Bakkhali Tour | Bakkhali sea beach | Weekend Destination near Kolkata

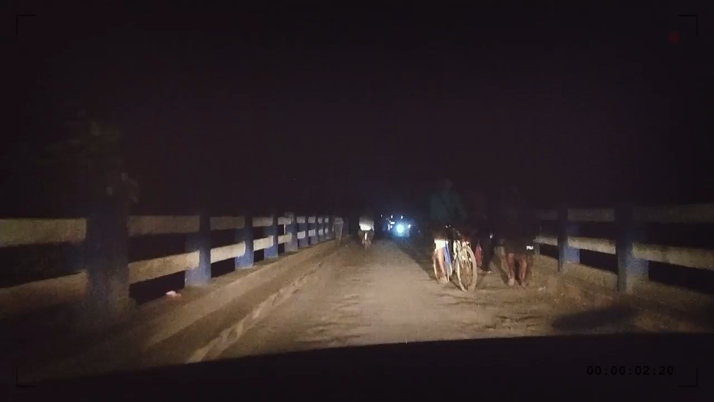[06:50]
एंड ये सबसे नैरो ब्रिज है, इधर एक ही गाड़ी जा सकते हैं एक बारी में, आप देख के ही पता चलेगा आपको।
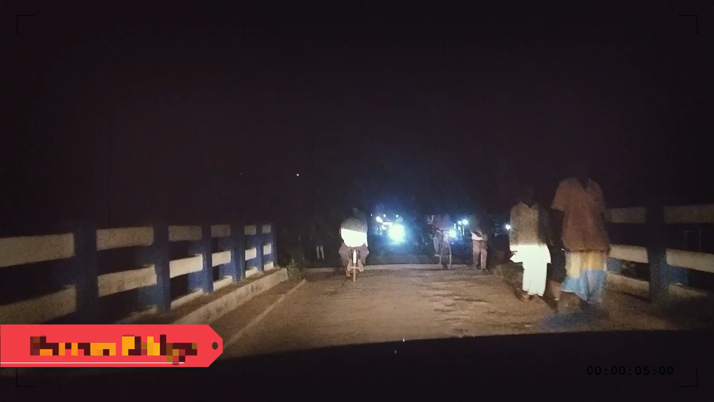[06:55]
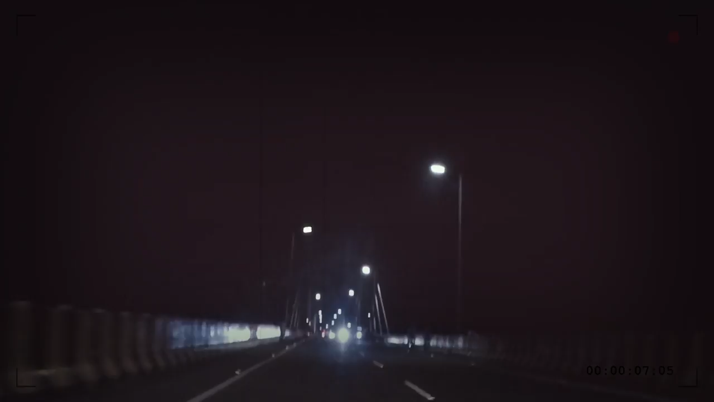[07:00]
दोस्तों इधर नोट करने वाला और एक पॉइंट है, जो डायमंड हार्बर रोड है वो कलकत्ता का वन ऑफ द मेन हाईवे से बहुत चौड़ा है,
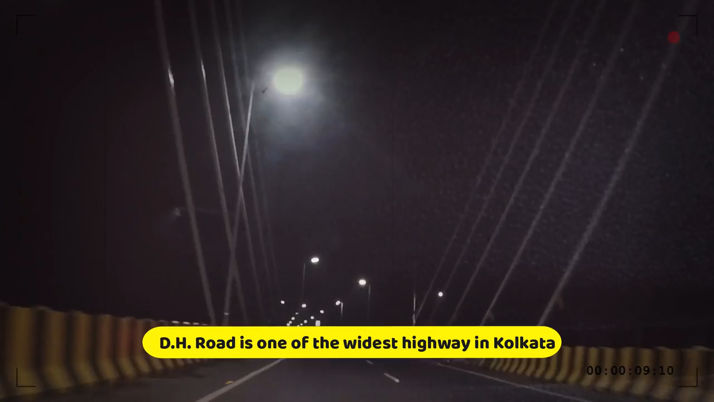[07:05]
बहुत वाइड है, लेकिन जोका क्रॉस करने के बाद ये रास्ता बहुत ही नैरो हो जाता है।
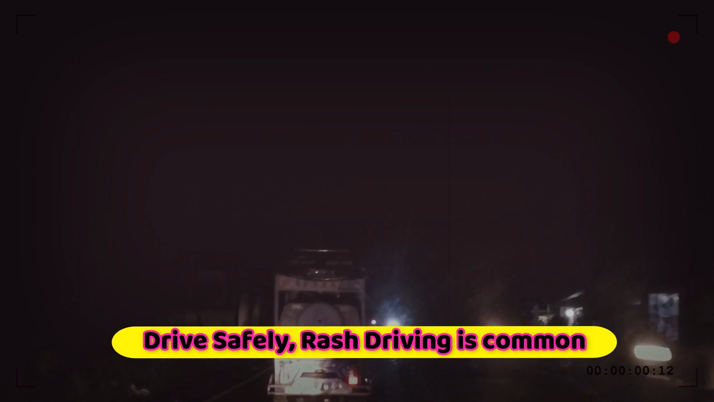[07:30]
आप देख सकते हो थोड़ा अंधेरा था एंड द ट्रक्स
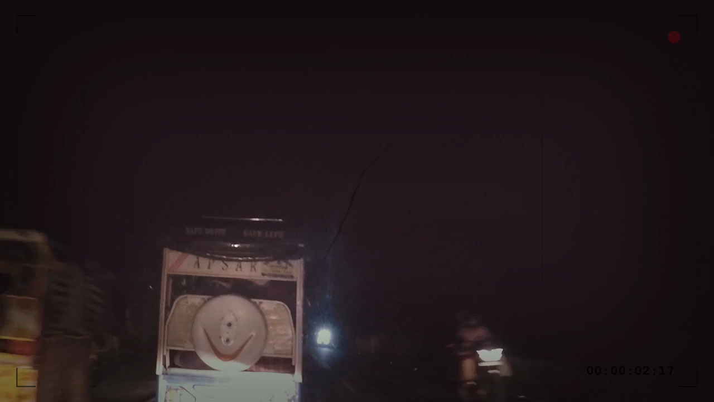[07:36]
एंड द बस जो भी प्लाई कर रहा था, दे वर ड्राइविंग वेरी रफली।